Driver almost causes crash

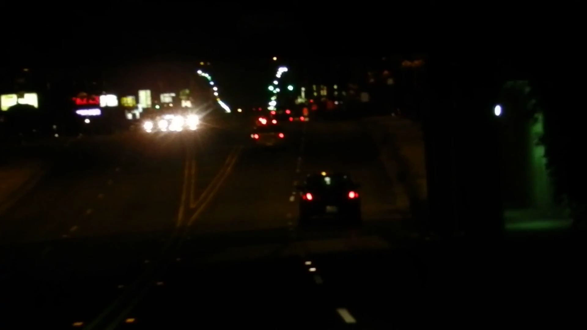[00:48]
Now they're going to the left-hand lane. First they were going to turn right there, now they're going to the left-hand lane.
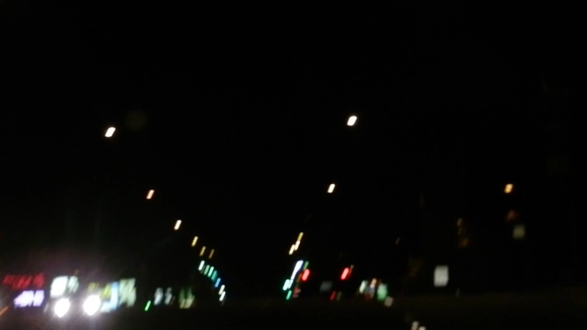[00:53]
They're driving like an idiot. Yeah, they're going to turn right there. Let's get started. Let's get started. Let's get started. I think we're going to go to street CLS. I don't know. I'm going to go to street CLS.